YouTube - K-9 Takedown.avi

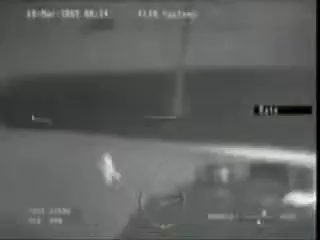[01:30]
Okay, suspect has bailed out. He's running southbound on Rowlett Road.
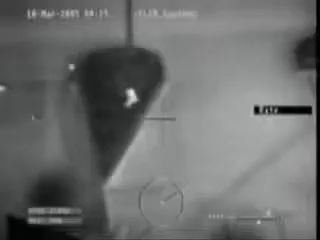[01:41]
Dog has been deployed. Dog is after the suspect. Dog is kept at the suspect. And Dog has a suspect on the ground. He's thinking about he's trying to kill him. Dog has been killed. He's coming to me. Look out! 1.30 in custody. Thursday, 1.30 last test.
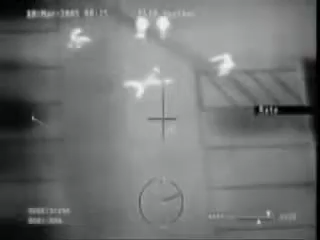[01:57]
Waste in custody at 12.26. Another one bites the dust down.